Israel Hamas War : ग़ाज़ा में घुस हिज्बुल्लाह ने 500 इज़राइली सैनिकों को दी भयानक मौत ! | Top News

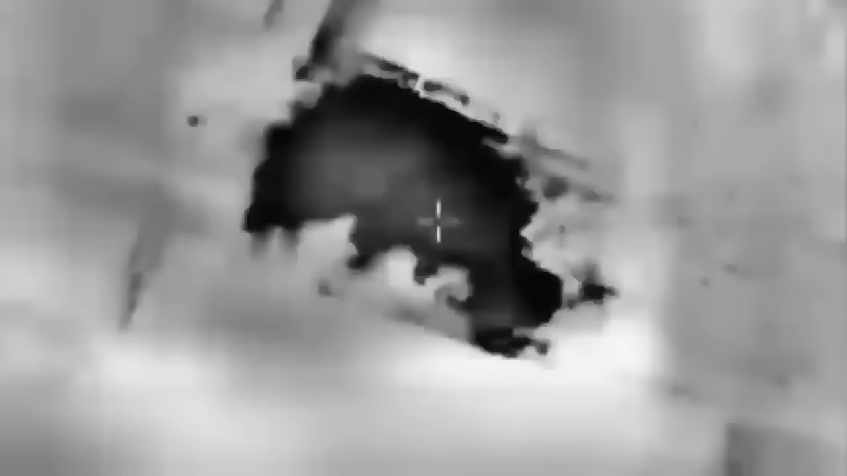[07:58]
तो इस्रेल ने बहुत सी सुरंगों को मठिया मेच कर दिया है
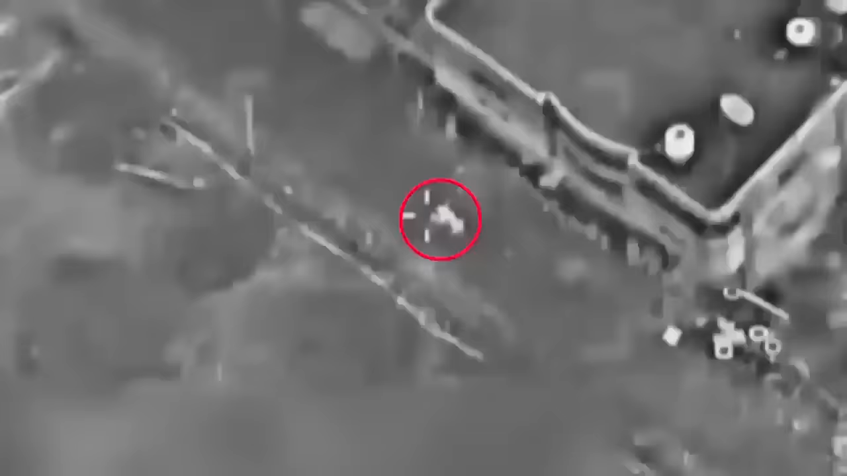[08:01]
लेकिन अभी ऐसी